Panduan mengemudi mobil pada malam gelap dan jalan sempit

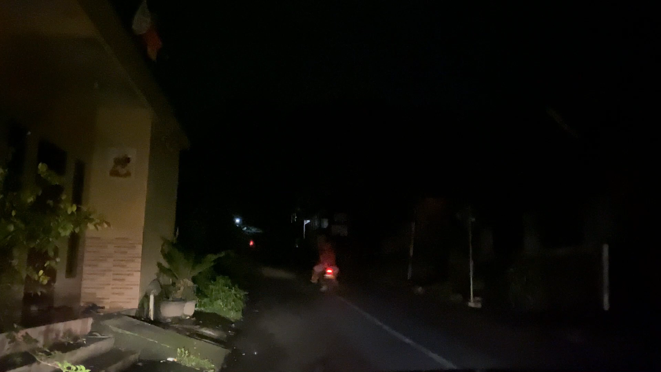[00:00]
bismillahirrahmanirrahim berbagi informasi cara mengemudi mobil di malam hari pada jalan yang tidak ada
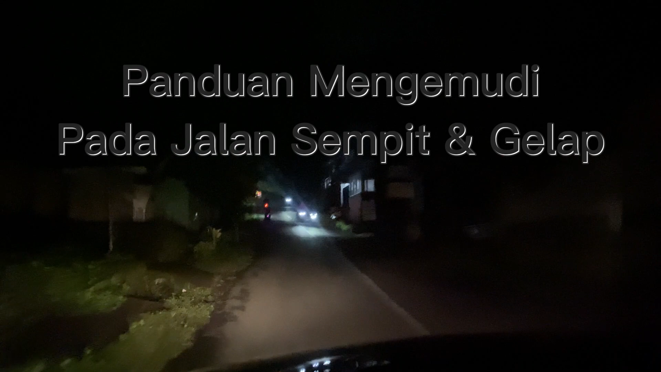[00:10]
lampu penerangan sama sekali insyaallah jika teman-teman mencermati video ini ketika menjumpai jalan yang gelap akan tetap aman dan nyaman pertama
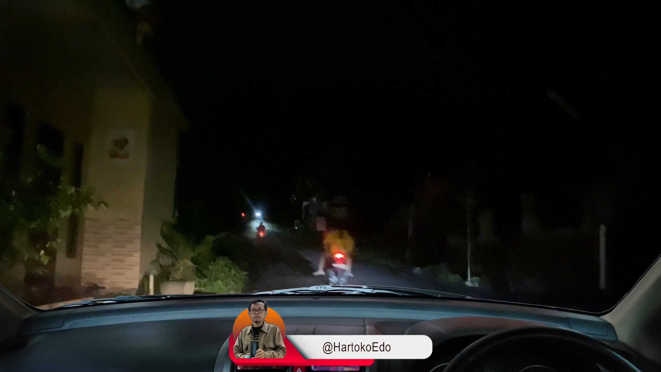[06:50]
50 cm saya akan berikan panduannya langsung sesuai dengan kondisi di lapangan pertama posisikan mobil pada penanda dashboard nomor 4 yaitu 50 cm dari bahu jalan sebelah kiri untuk sebelah kanannya pastikan posisi lampu kendaraan yang
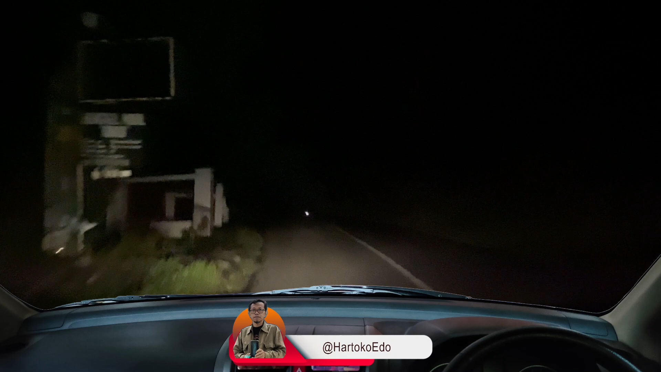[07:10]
berlawanan arah berada di antara penanda dashboard kanan nomor 2 dan 1 ya minimal 50 cm hingga 100 cm agar posisi kita itu aman dan nyaman kita lihat di depan ini nah seperti itu ya contohnya jadi ketika kita memberikan satu tanda pada nomor 2 hingga nomor 1 itu pasti untuk kendaraan yang di depannya ini dalam posisi aman artinya spion maupun kendaraan kita tidak membahayakan bagi pengendara lainnya